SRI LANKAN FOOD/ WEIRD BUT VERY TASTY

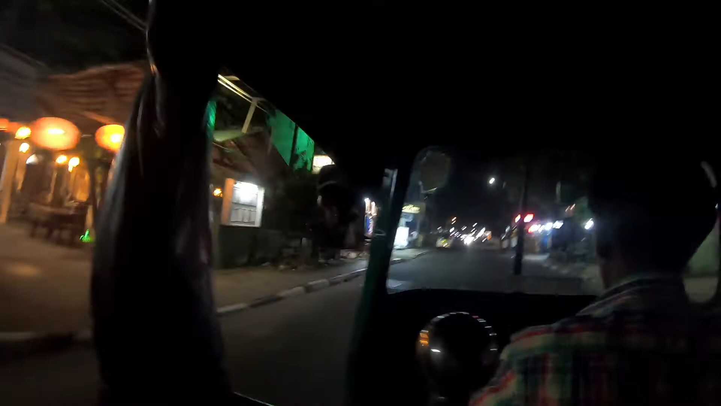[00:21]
ہمیں ملا ہے ابھی ٹک ٹک اور ہم جا رہے ہیں یہاں کے شرلنکا لوکل مارکٹ میں تاکی ہمیں پتا چلے کی یہاں پہ کیا کیا ہوتا ہے یہاں کی لائف تو دوستو بہت ہی کم ہے یہاں کا کرایا ٹک ٹک کا چار پانچ کلومیٹر دور ہے لوکل مارکٹ اور انہوں نے میرے سے لیے ہیں لیے نہیں ہے دوگا میں ان کو کیول دو سو روپے شرلنکا